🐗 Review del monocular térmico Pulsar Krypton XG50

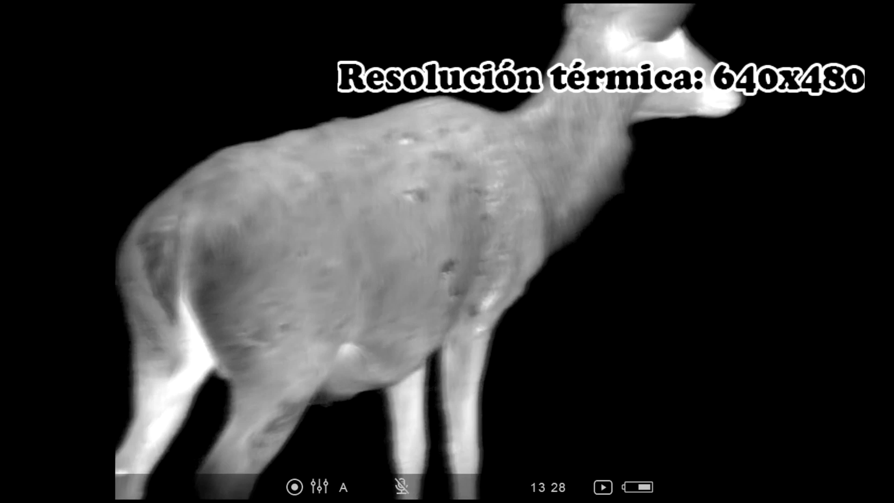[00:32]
Su sensor ofrece una resolución térmica de 640 x 480 píxeles, el más alto de la gama que ha sacado Pulsar hasta la fecha. Las imágenes se ven en su pantalla AMOLED de 1746 x 1000 píxeles de resolución,
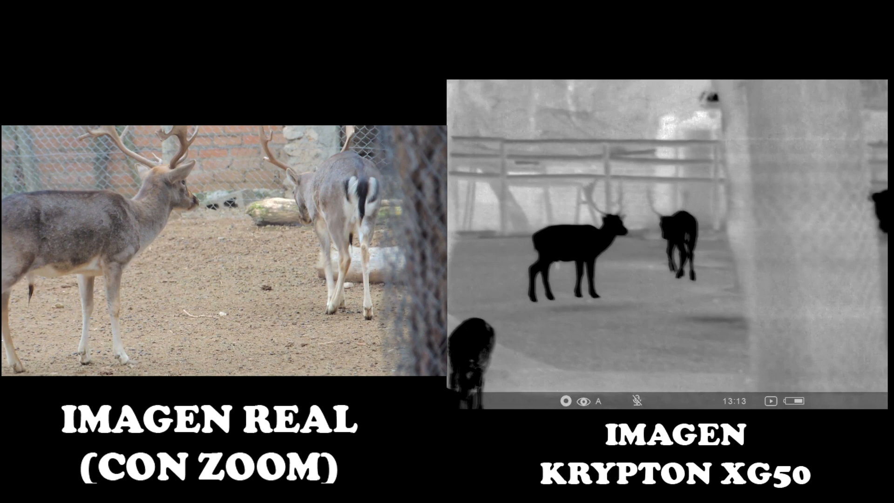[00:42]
lo que le permite ver hasta el último detalle. Tiene un alcance de detección de 2300 metros y permite ver animales o personas tanto de día como de noche,
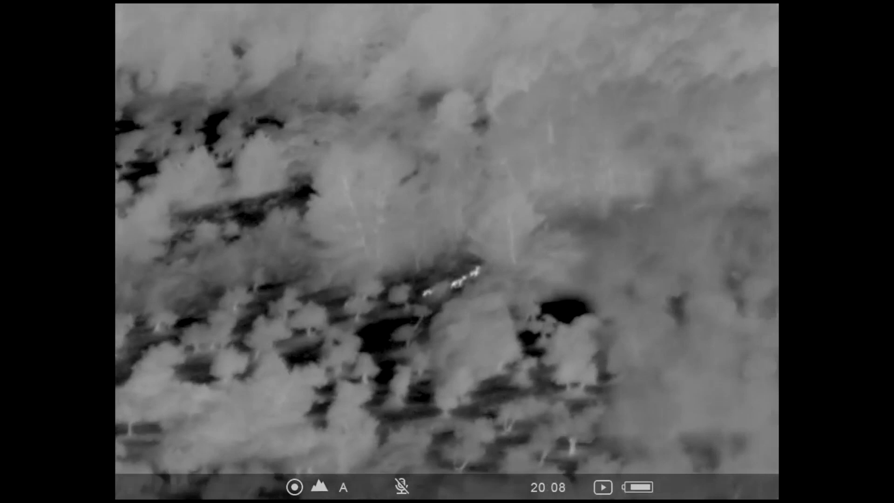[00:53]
gracias a que su sensor capta la radiación infrarroja que emiten los cuerpos, independientemente de la luz que haya.
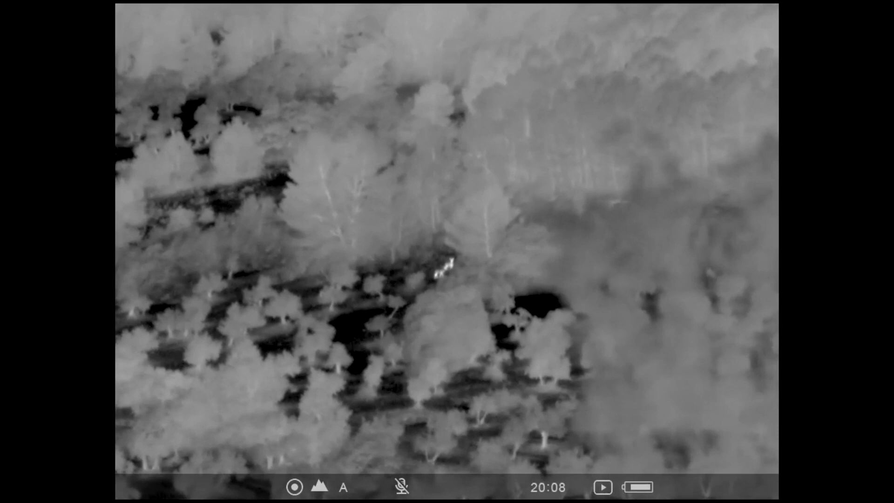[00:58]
Cuenta con dos paletas de colores entre las que elegir, para que los puntos de calor se observen en blanco con el fondo oscuro o en negro con el fondo claro. De esta forma se resaltan diferentes tonalidades dentro de un mismo entorno.
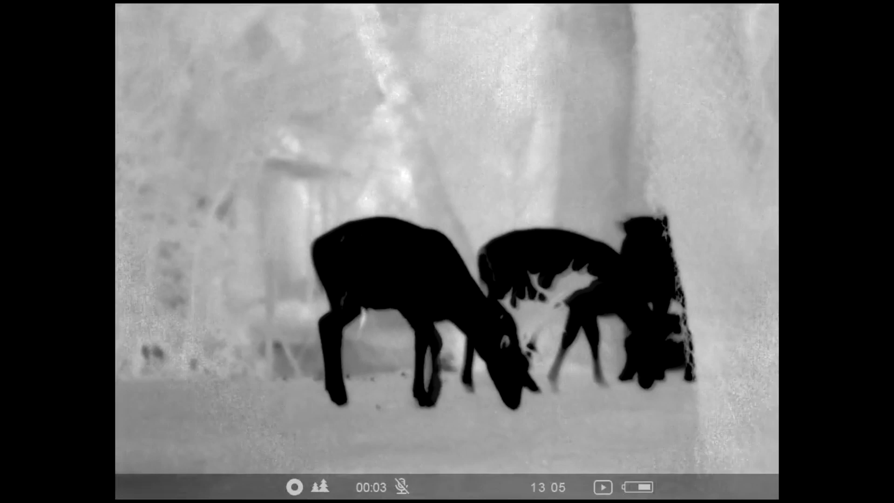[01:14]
Dentro del menú se puede entrar a diferentes modos de visión para adaptar la imagen a cada tipo de paisaje,
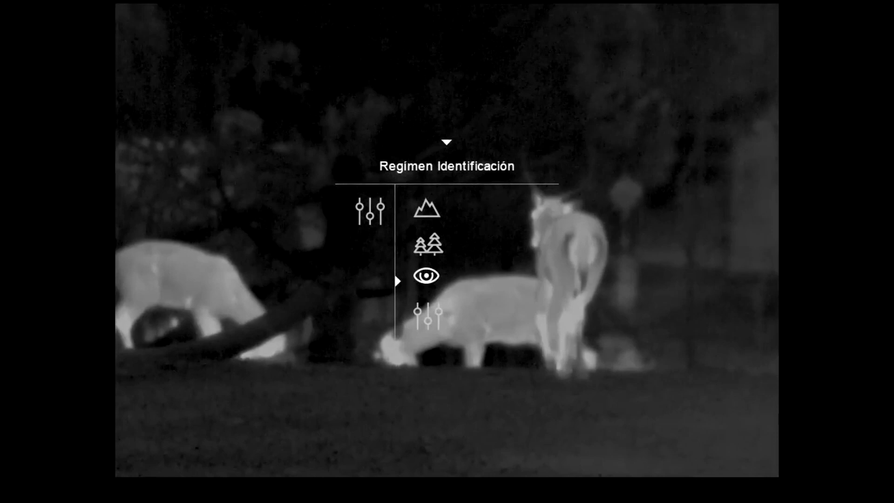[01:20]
dependiendo de si buscamos identificación, que haya más contraste con el bosque,
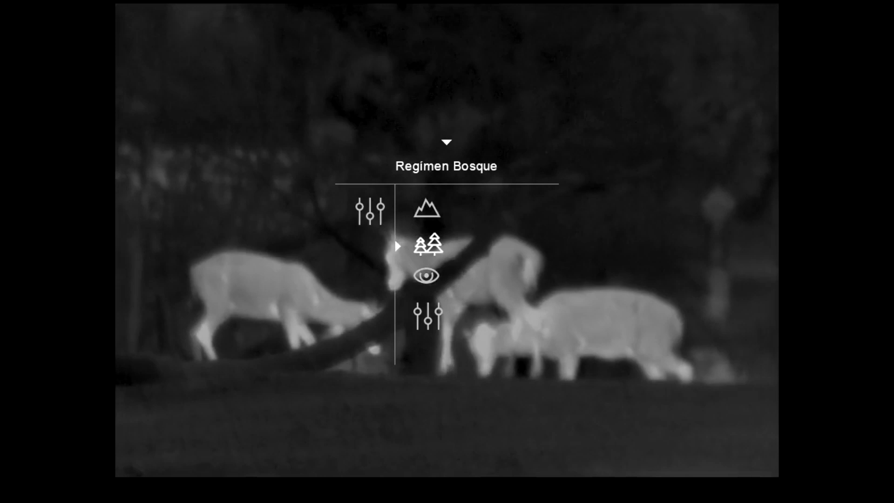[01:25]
contraste en un entorno de rocas o personalizarlo según nuestras necesidades.
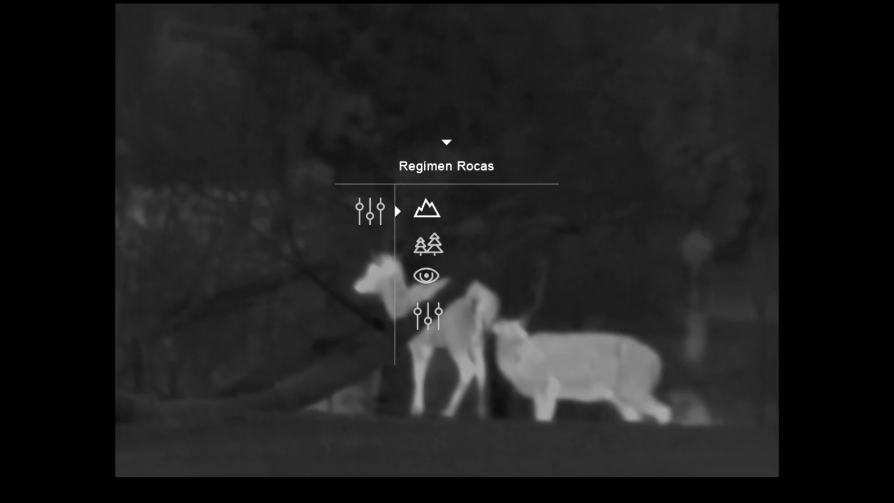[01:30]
Dentro del menú también está la opción de Image Boost, para mejorar la nitidez de imagen, los ajustes Wi-Fi, ajustes generales del Krypton XG50,
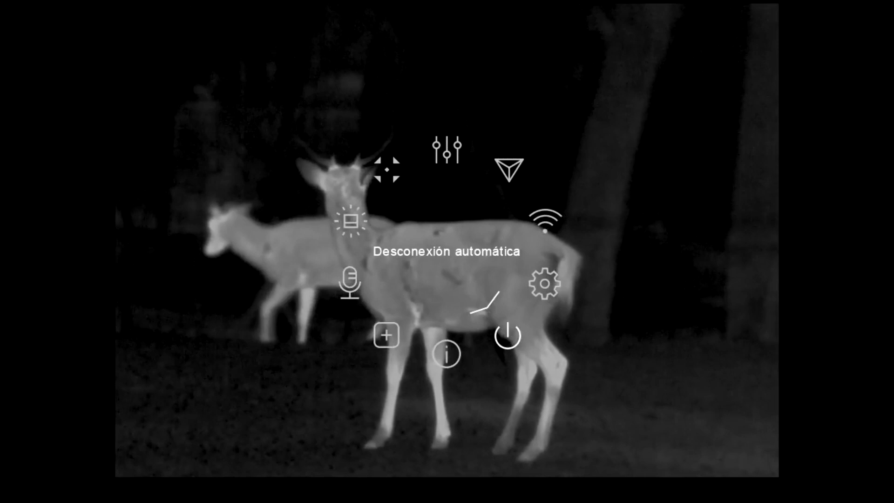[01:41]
desconexión automática para ahorrar batería cuando no esté en funcionamiento, información del equipo, la función para eliminar píxeles defectuosos y tener una imagen limpia,
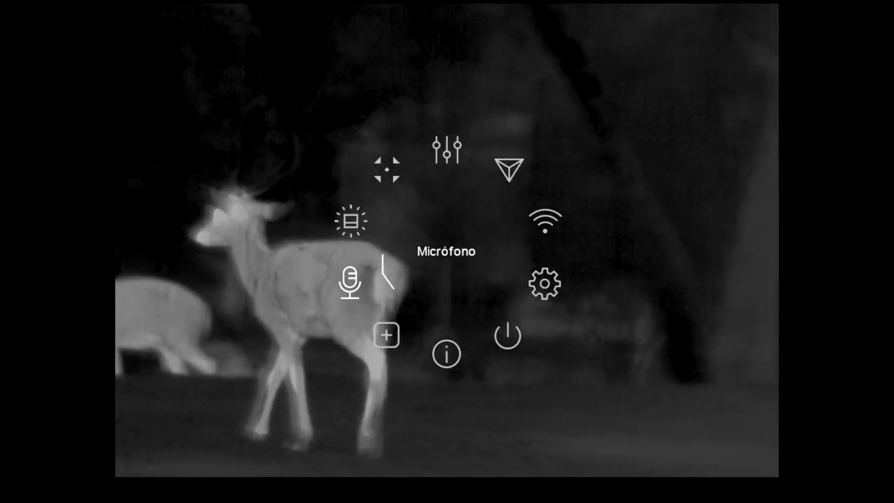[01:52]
activar o desactivar el micro, ajustes de luminosidad de imagen, y en este parámetro se modifican los ajustes de calibración.
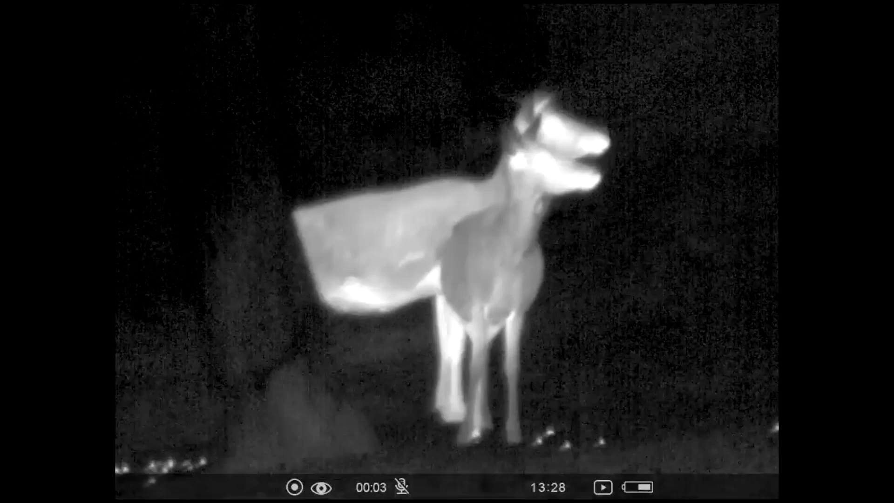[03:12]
El Krypton XG50 incorpora una memoria interna de 16 GB donde almacenar miles de fotografías y un gran número de horas de vídeo.
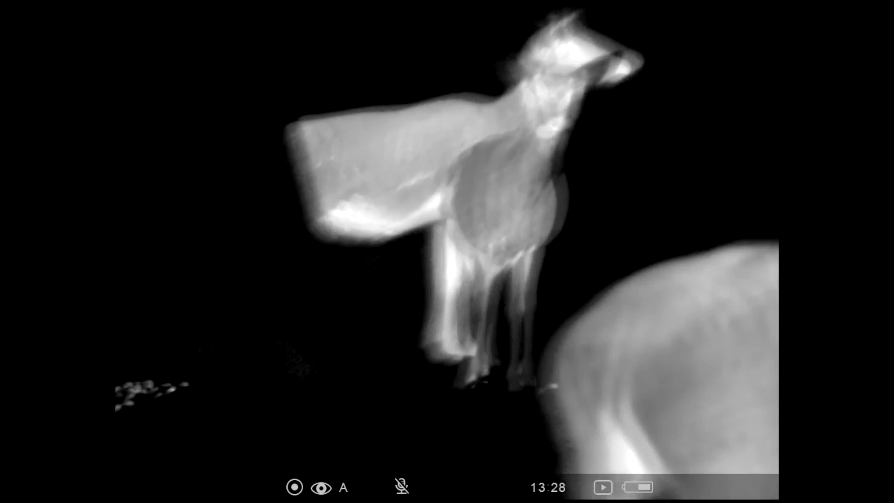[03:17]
Para extraerlos, cuenta con conectividad Wi-Fi para pasarlas al teléfono móvil mediante la aplicación Stream Vision,
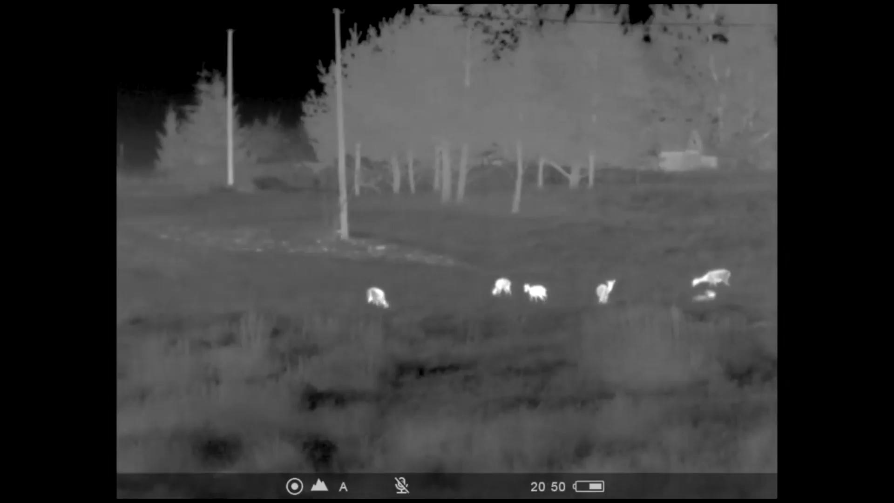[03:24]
así como poder ver en directo lo mismo que se ve con el monocular. O, si lo preferimos, pasar directamente estas imágenes al ordenador a través del cable USB.